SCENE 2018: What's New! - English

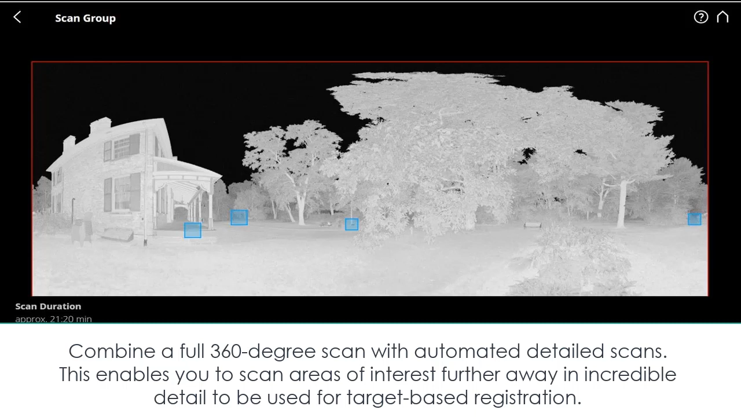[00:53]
this enables you to scan areas of interest further away in incredible detail to be used for target based registration defined in the scan group these user defined fields capture at your desired resolution exactly what you want you can speed capture by taking lower resolution panoramas followed by targeted high-res capture without
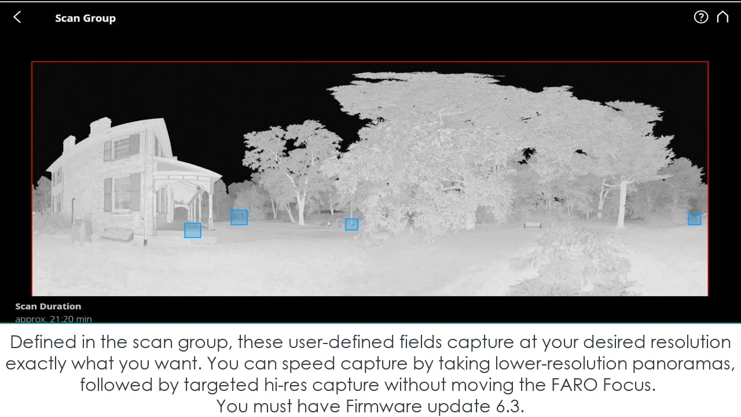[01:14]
moving the ferro focus you must have firmware update 6.3
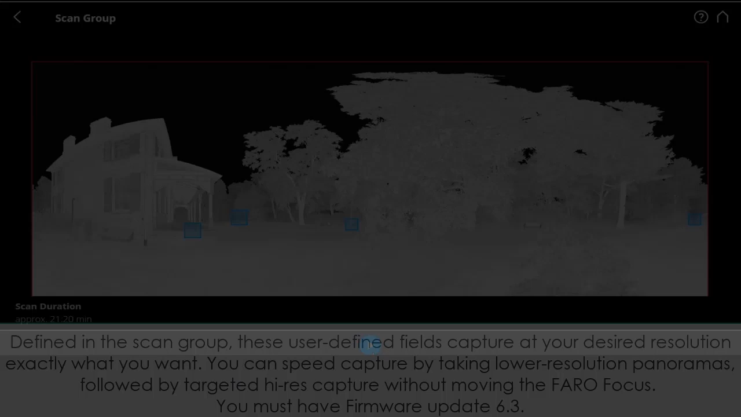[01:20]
note the details that's a tape measure you can read the numbers from
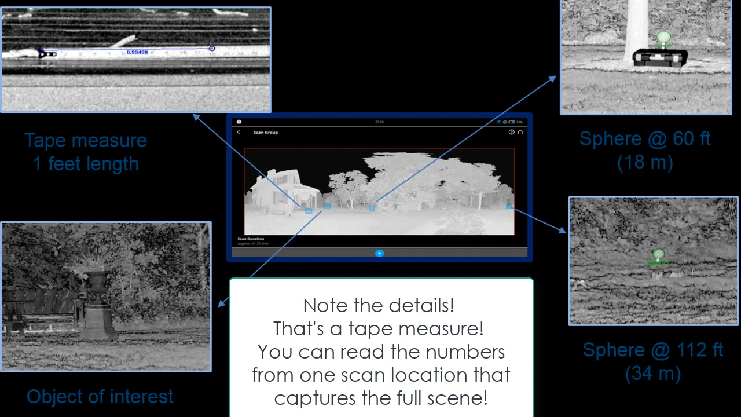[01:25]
one scan location that captures the full scene see our ferro academy
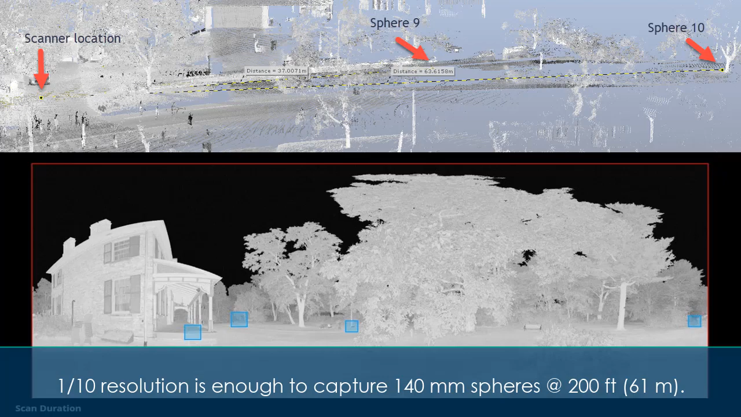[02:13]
61 meters in scene 2018 scan groups are created taking on the name